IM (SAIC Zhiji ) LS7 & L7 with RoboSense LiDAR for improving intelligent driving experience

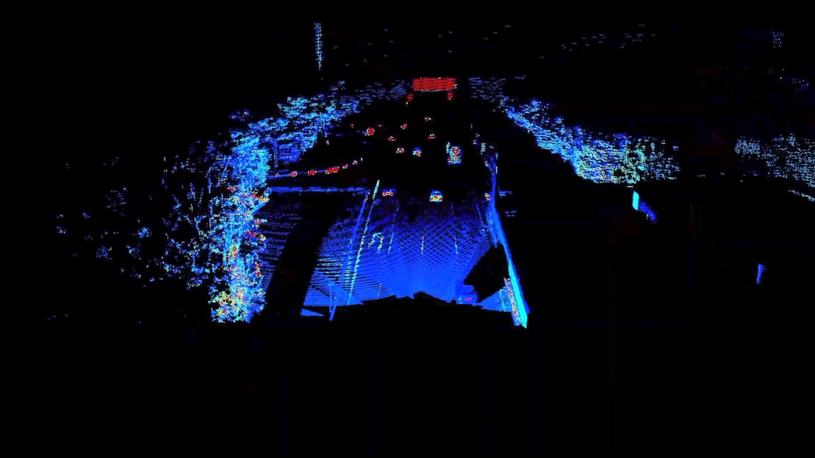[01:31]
and detect up to 200 meters away.
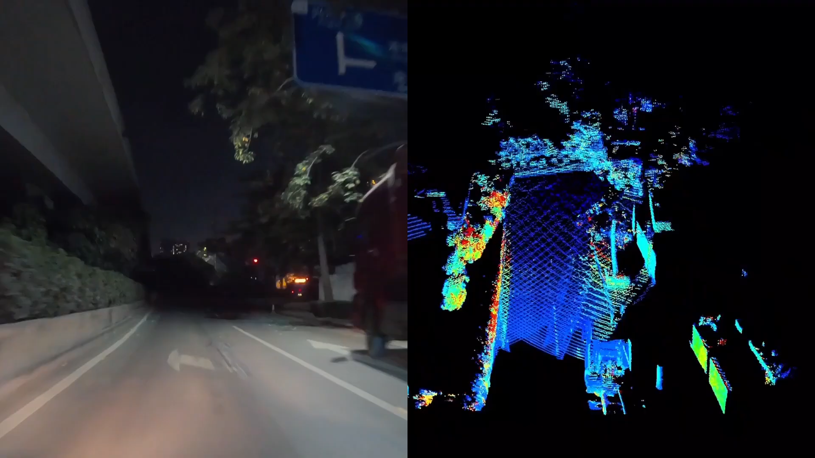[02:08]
but LiDAR can still clear to see the vehicles, trees, and other objects.